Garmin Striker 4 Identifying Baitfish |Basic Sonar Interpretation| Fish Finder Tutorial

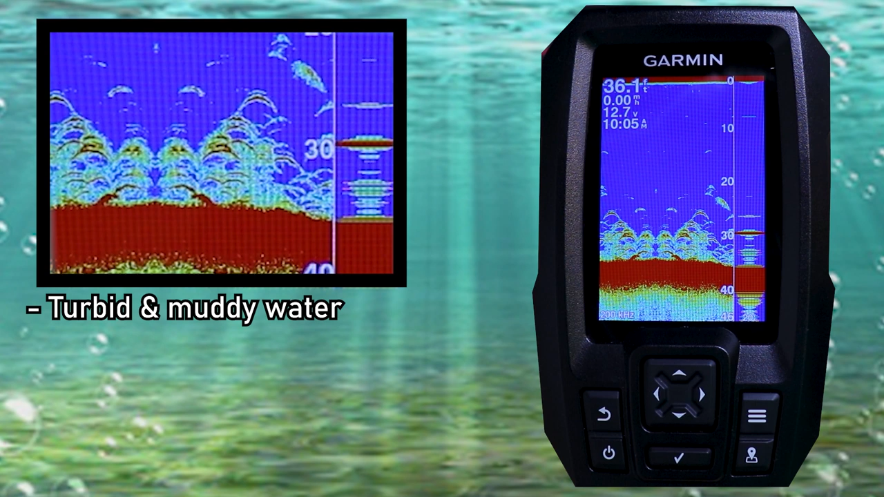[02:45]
Seeing how we're in the upper end of a creek of a large lake, the water is somewhat muddy and turbid. We can also see that the bottom is rather soft and there is no vegetation present. The fish we see here in this image appear to be in a loose school or a cluster.
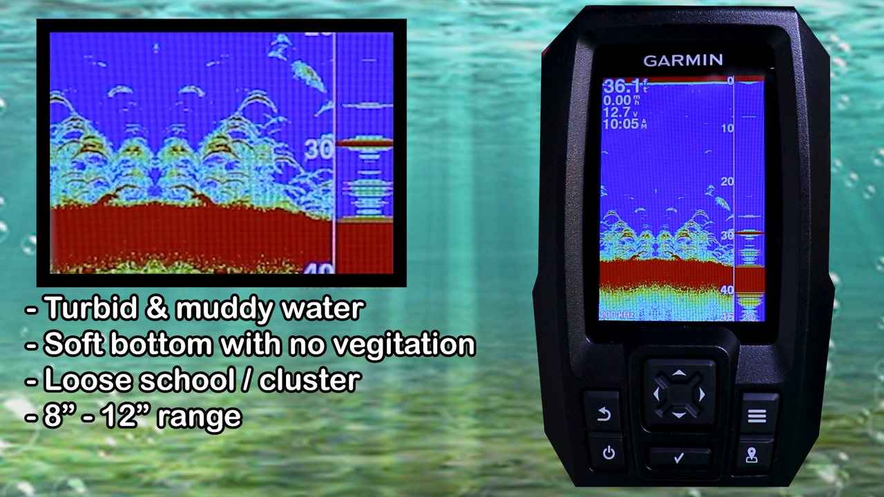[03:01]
Also judging by the strength and size of these returns, we can tell that this isn't an overly large fish, but it's also not a very small fish, so probably something in the 8 to 12 inch range.
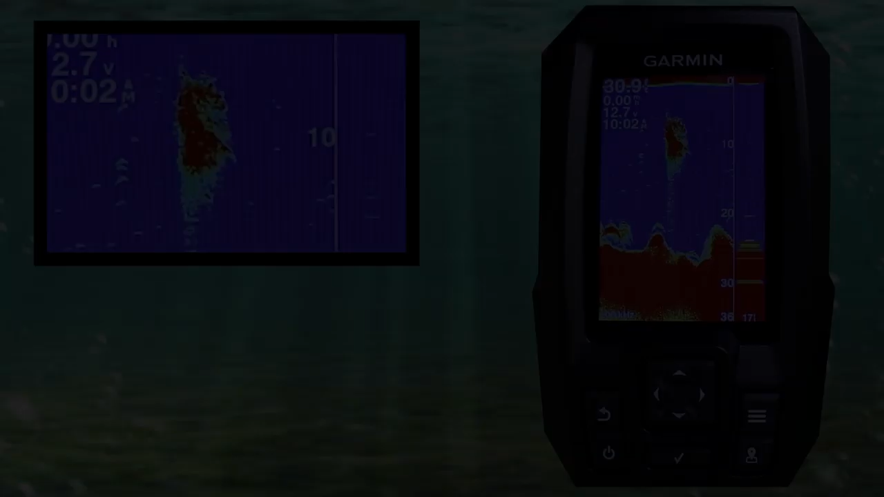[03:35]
Since this area is located on the main lake, the water has good clarity and high visibility. If you look closely, you'll see this image shows our bait fish in a close tight knit group. Also looking closely at the image, we'll notice that since no individual fish really stand out on the sonar, then we can assume that these are probably very small fish.
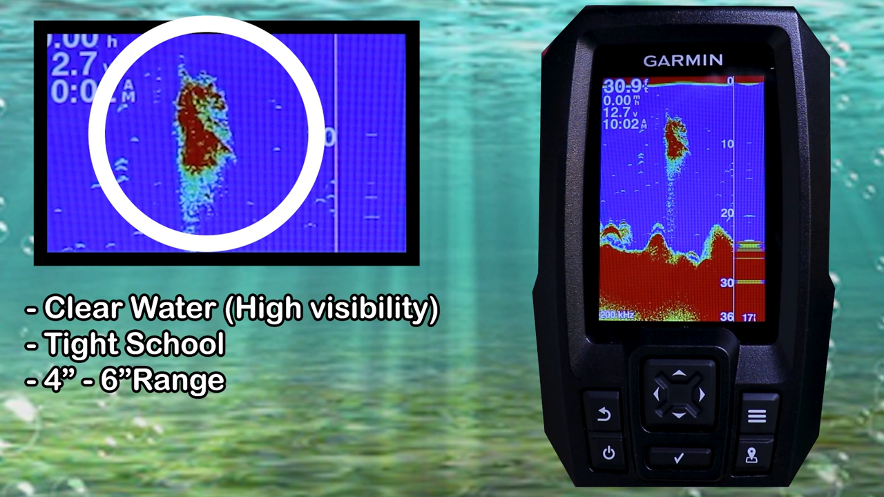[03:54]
Probably something in the 4 to 6 inch range.
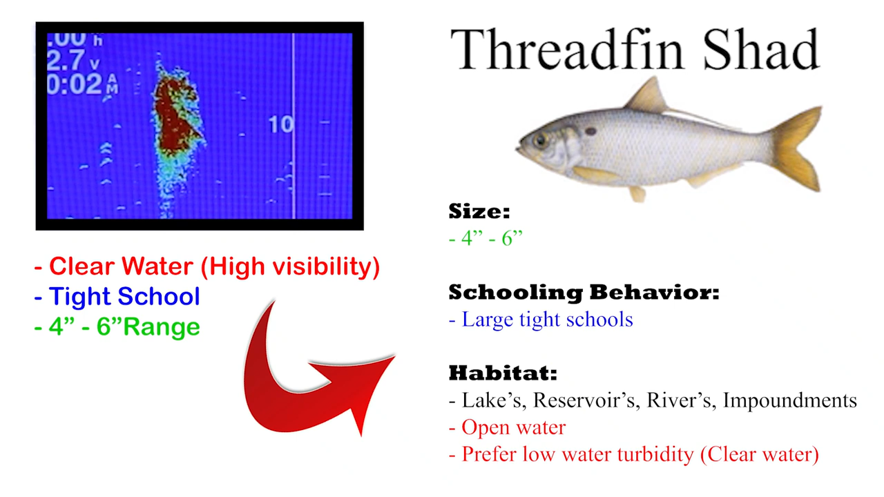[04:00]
Through interpreting our surroundings and what we see on the sonar screen, we can make a pretty educated guess as to what we see here, our thread fin shad.
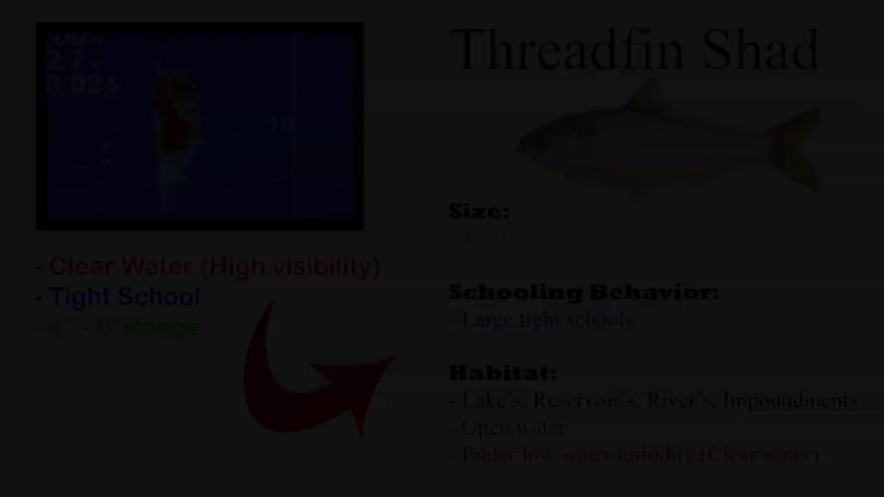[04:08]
Now I'm going to walk you through a few screenshots, and we're going to interpret what we see on the sonar image. In this next image, I want to first point out the structure that we see here along the bottom. If you look closely, you'll be able to see that it appears that there's some fish that are hanging around that structure.
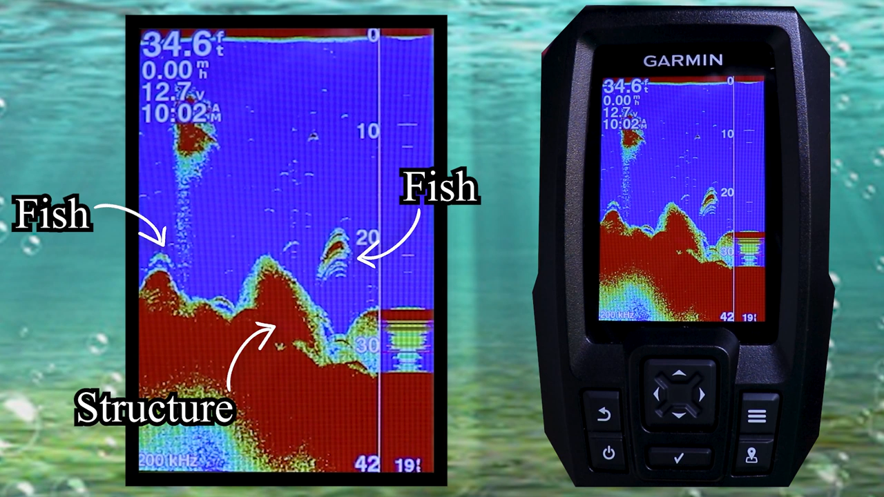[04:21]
On screen: depth 34.6 ft
And here you'll see there's a bait ball, which probably consists of thread fin shad holding the upper to middle part of the water column.
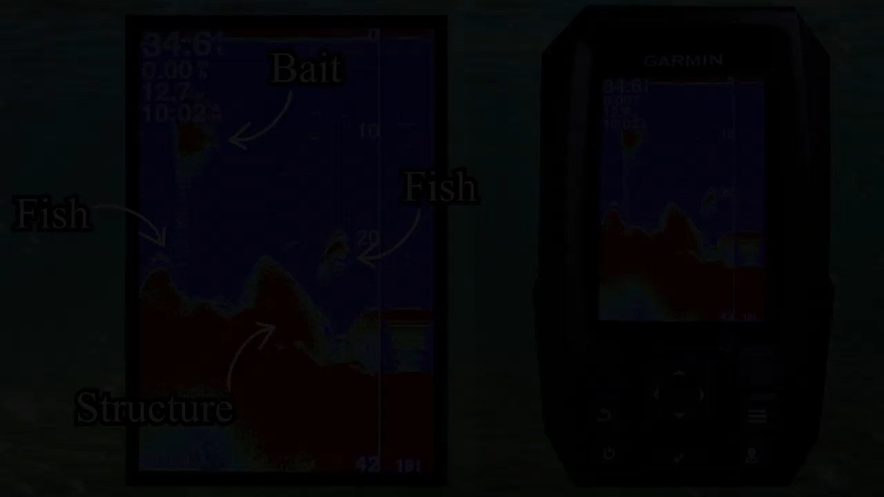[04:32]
Here again, we'll notice the fish, along with some very small bait balls that these fish are probably keying on.
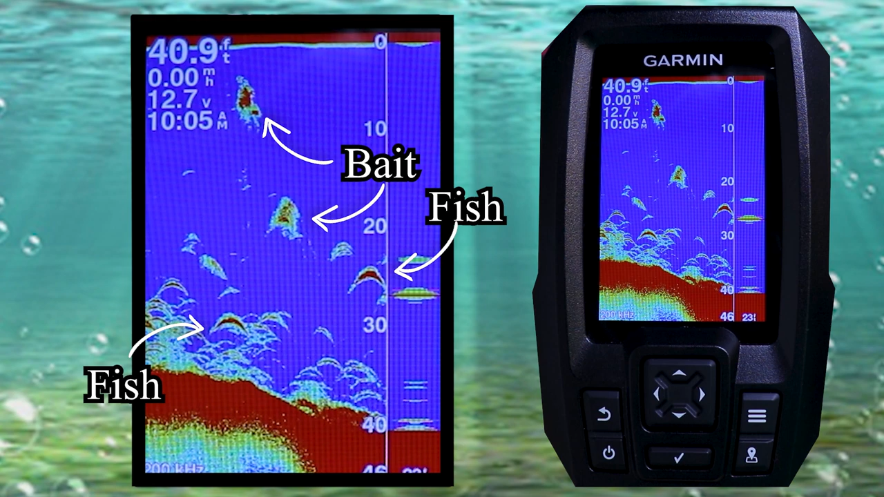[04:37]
On screen: depth 40.9 ft
Now this next image is pretty interesting because it shows some sort of large structure on the bottom,
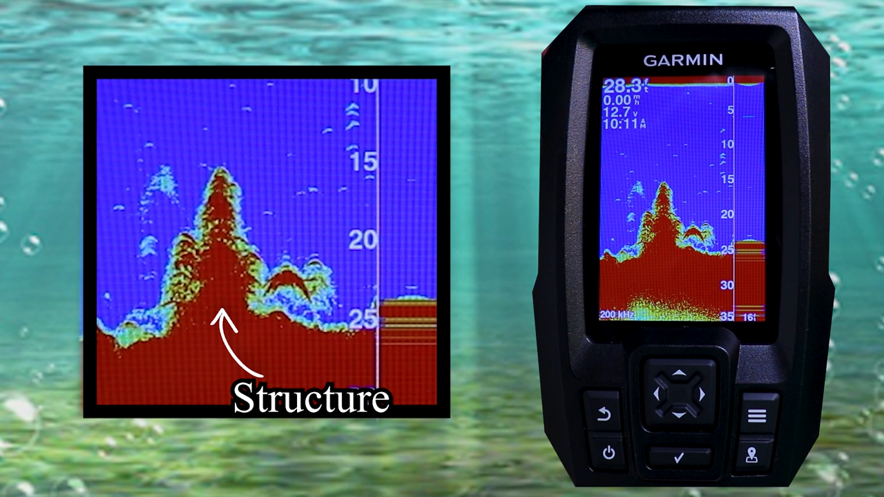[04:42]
along with some predatory fish.
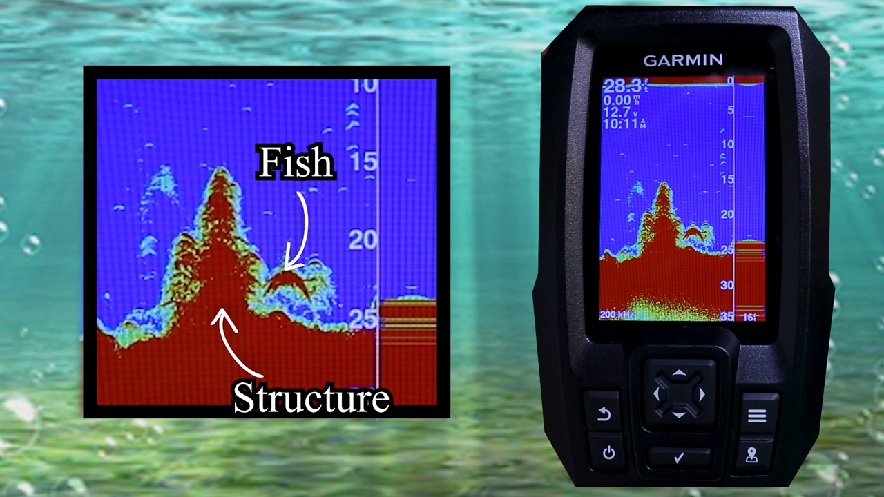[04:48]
But also, you'll see that there's bait fish keying to this structure as well.